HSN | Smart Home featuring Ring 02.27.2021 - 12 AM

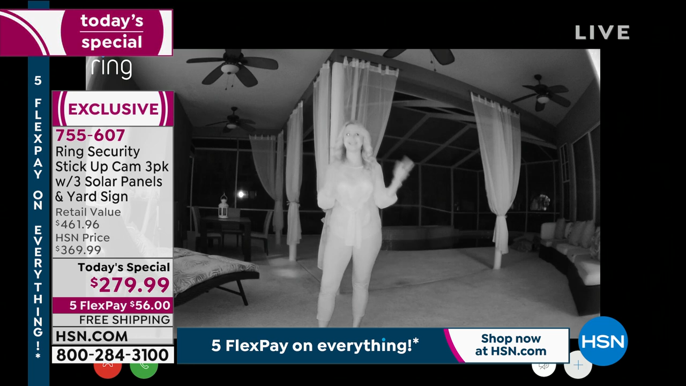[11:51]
So I came outside, Sarah, and you can see this infrared night vision is incredible because it is complete and total pitch darkness out here. I mean, I can see absolutely nothing. And I know you can see everything, right? You can see my sitting area over here, my chaise lounge over there. You can also see that I have a pool right here. And on the other side of that pool, just right there, is a fence.